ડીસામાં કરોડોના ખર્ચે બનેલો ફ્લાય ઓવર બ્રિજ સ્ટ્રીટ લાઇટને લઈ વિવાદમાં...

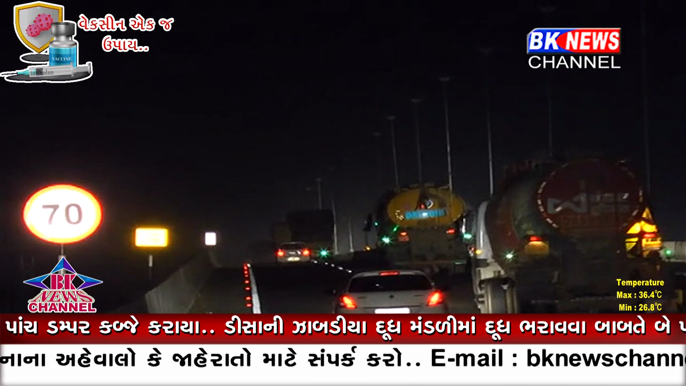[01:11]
वगर अंधार पाट जुवा मली रहो छे डिसा सहेर नी मध्यमा थी पसार्थता नेश्नल हाइवय पर भारे वाहनो ना गसारा न वर्षोथी माथानो दुखाओ बनेली ट्राफिक नी समस्याती मुक्ति मले